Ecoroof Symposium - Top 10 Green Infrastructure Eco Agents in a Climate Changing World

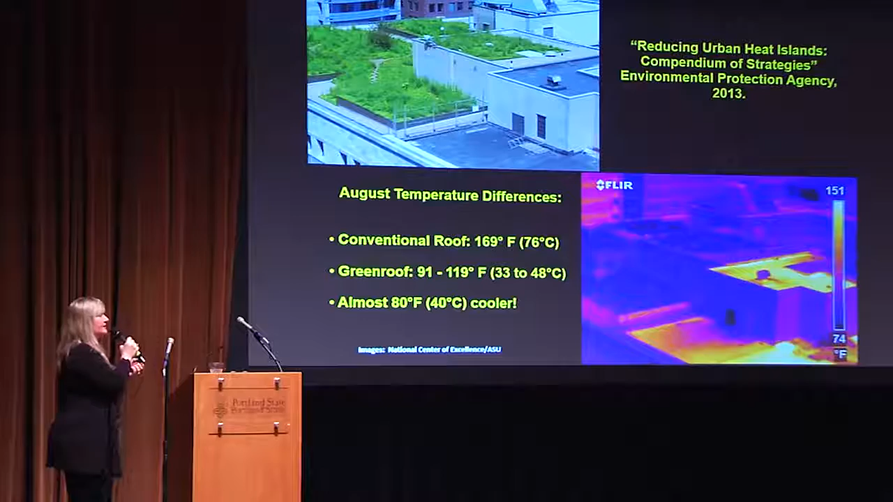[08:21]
On screen: scale top 151°F, scale bottom 74°F
that the August differences in temperature was that the conventional roof at 169 degrees and the green roof, which fluctuated between 91 and 119 degrees Fahrenheit, which in effect was almost 80 degrees cooler than the concrete roof.